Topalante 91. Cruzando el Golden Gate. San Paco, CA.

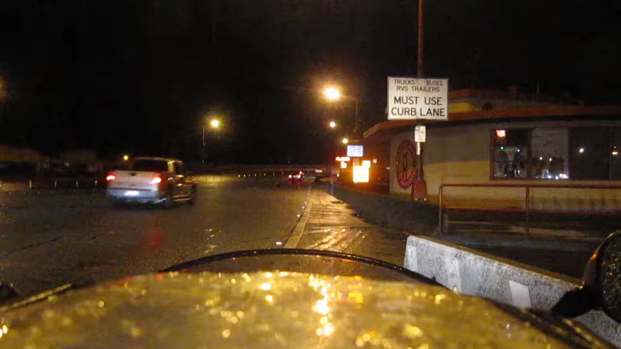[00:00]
Bueno, chicos, ese es el principio del Golden Glade. Vamos a cruzárnoslo de noche para que veáis. A ver si no me la pego, ¿eh? Para todos vosotros, ¡Topalante!